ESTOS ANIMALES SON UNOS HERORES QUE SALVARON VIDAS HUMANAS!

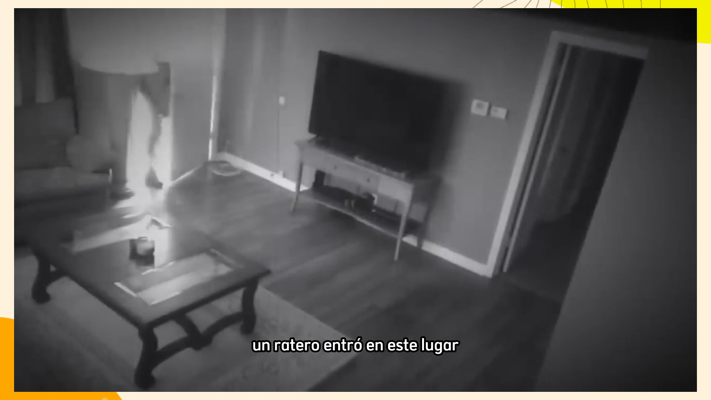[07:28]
Un ratero entró en este lugar sin pensar que encontraría una sorpresa del otro lado de la puerta.